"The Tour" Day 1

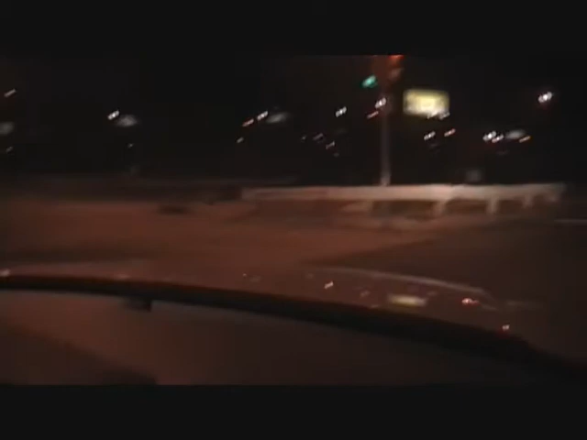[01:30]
Officially on the road. Yep. Here we go. The road.